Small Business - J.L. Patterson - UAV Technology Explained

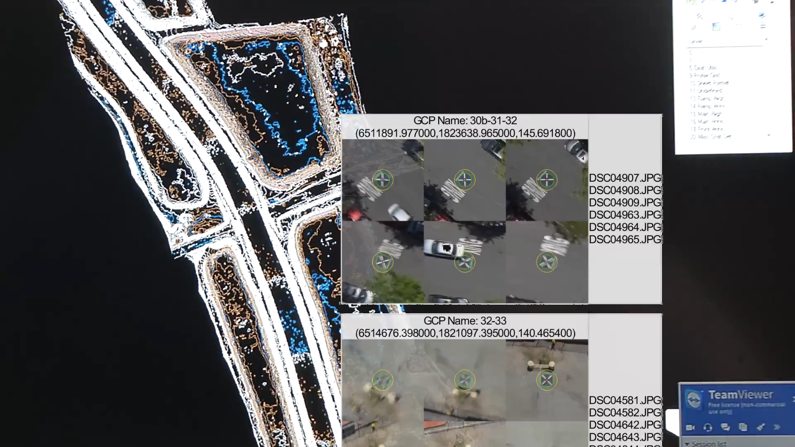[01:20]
the fact that you just have hundreds and hundreds of pictures overlapping, you're able to use the least squares method where essentially they're taking different angles of the same point,